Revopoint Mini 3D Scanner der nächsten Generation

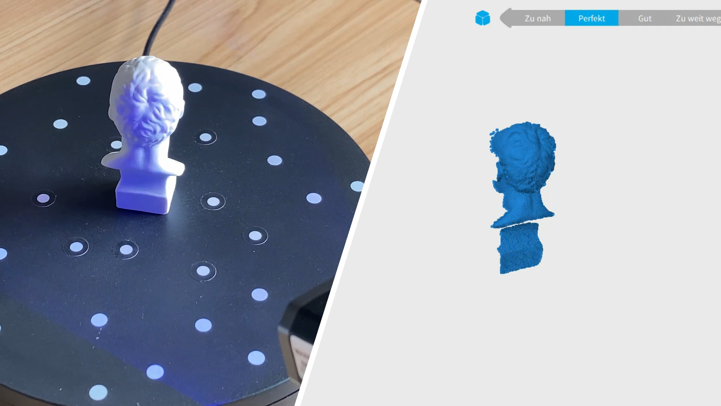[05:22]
Diese ist jedoch in einer Höhe von gerade mal etwas über 6 cm und einer Breite von unter 3 cm im Vergleich zur Pop-Büste Mini.
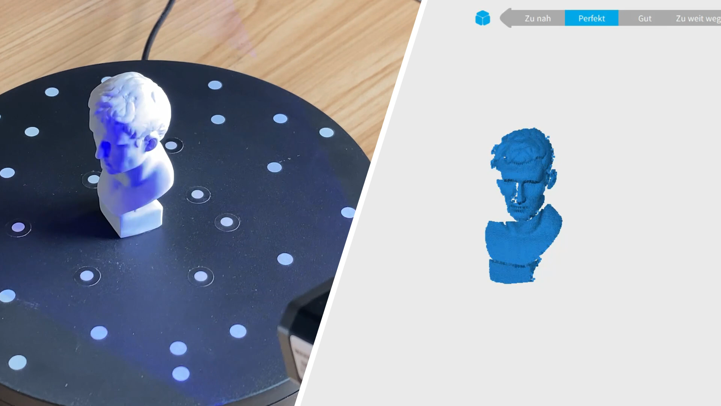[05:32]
Zugegeben, diese Test-Form ist eine dankbare Aufgabe für jeden 3D-Scanner und sagt bei Weitem noch nichts über die tatsächlichen Möglichkeiten dieses Geräts aus,
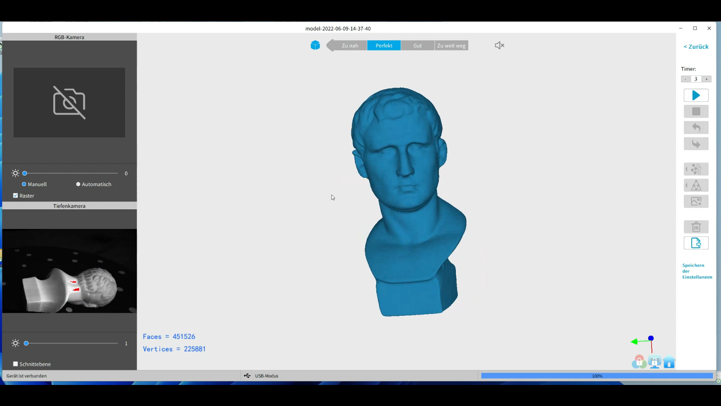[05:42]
dennoch der Scan ging schnell und fehlerfrei von der Hand und signalisiert mir, dass das Gerät ordnungsgemäß angeschlossen und betriebsbereit ist.
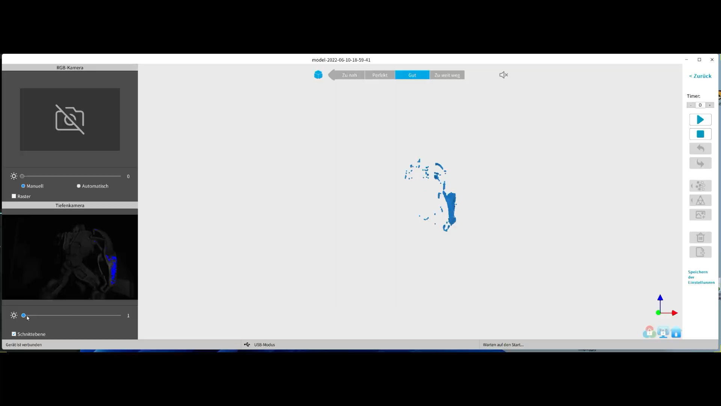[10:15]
Der Scan-Vorgang läuft problemlos. Ich lasse ihn hier über mehrere Ebenen abtasten.
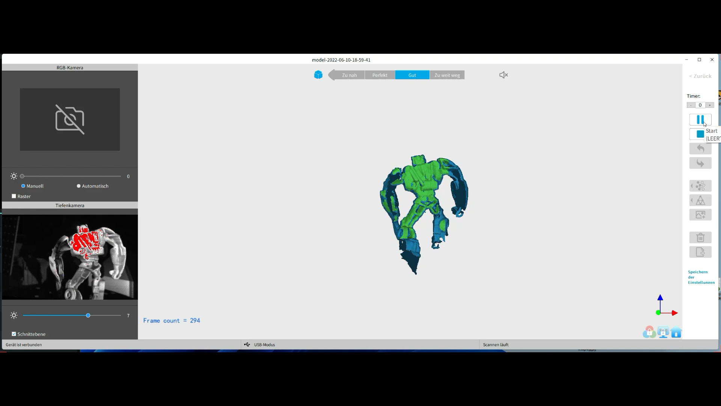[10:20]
Also erst den Oberkörper, dann den Unterkörper.
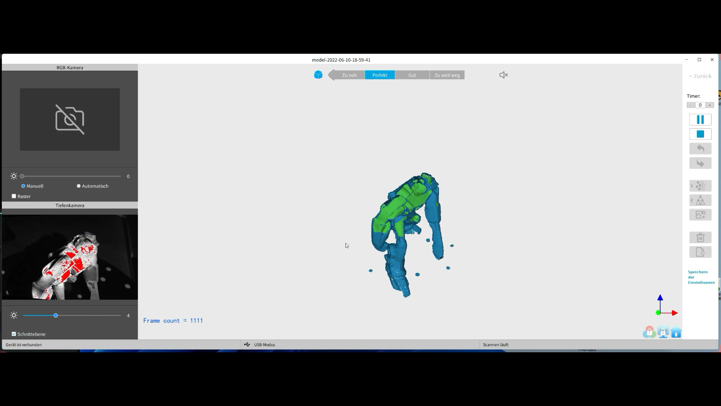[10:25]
Das Programm fügt diese beiden Etappen selbstständig zu einem Mesh zusammen.
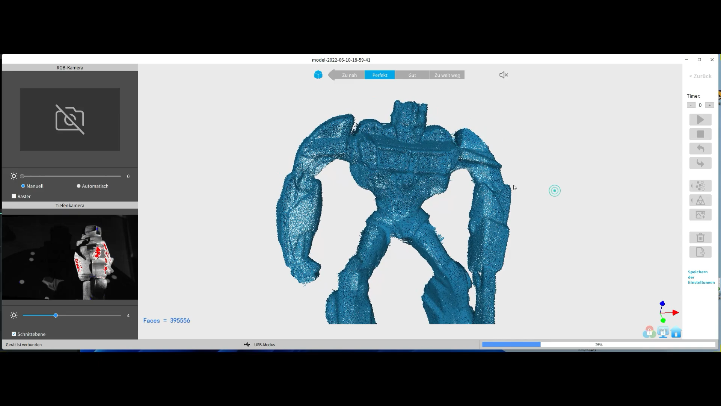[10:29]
Wenn ich mir jetzt die erstellte Punktewolke anschaue, dann ist diese glaube ich reif, gemesht zu werden.
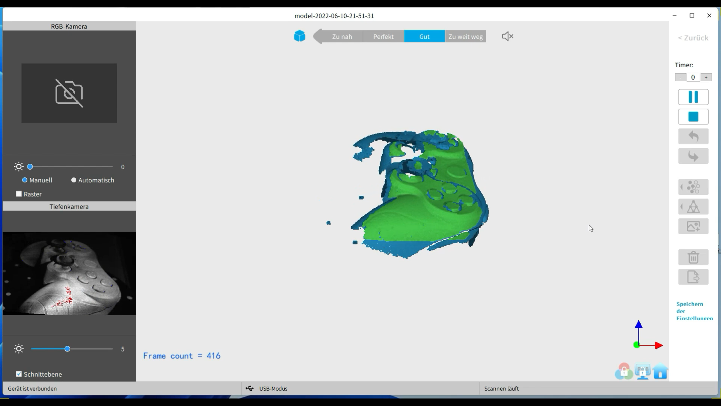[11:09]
Mit dem aufgetragenen Scan-Spray wird dieser schwarze Controller super vom Mini erfasst.
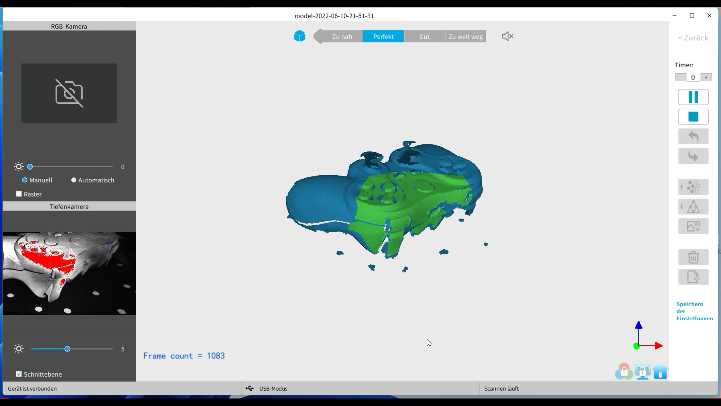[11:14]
Die Geometrien, die Konturen werden schön in das digitale Modell überführt.